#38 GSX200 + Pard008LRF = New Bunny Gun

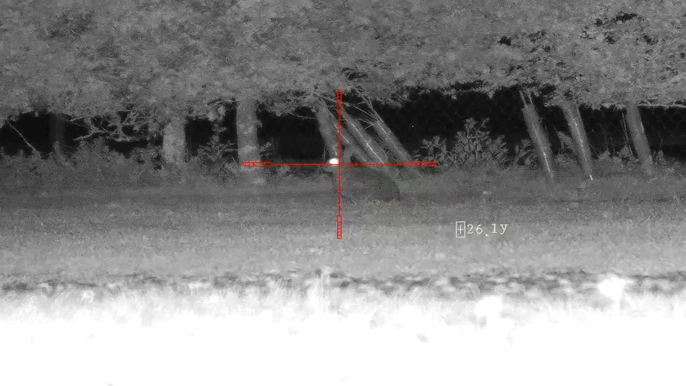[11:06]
the zero so a smidgen of hold under and it's all over